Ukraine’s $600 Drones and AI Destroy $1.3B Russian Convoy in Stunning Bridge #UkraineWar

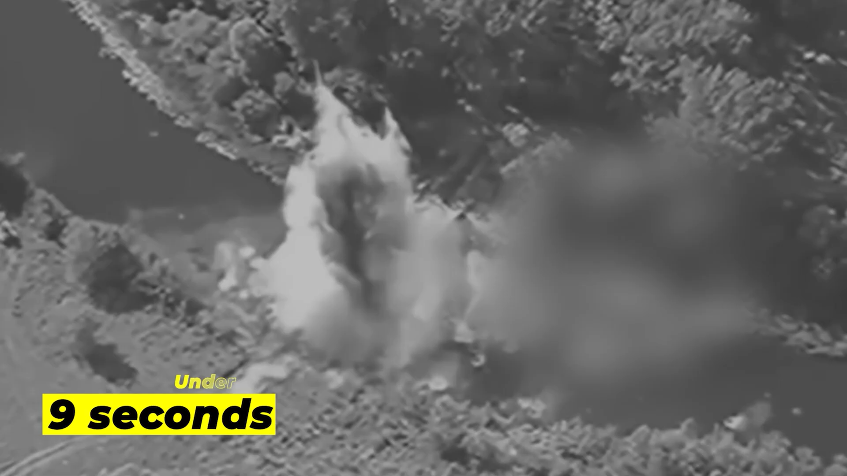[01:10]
concentrating losses assessed at more than $1.3 billion.
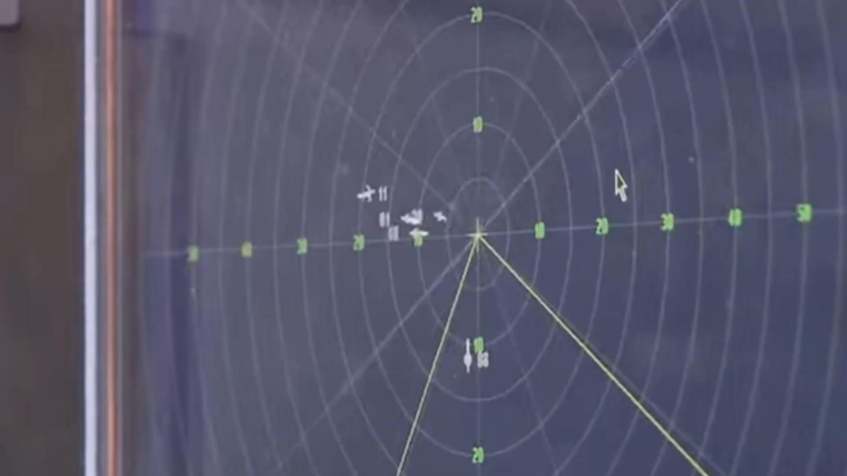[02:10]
Further back, a Nebo-M long-range radar system worth nearly $120 million monitored the wider airspace for aircraft and missiles.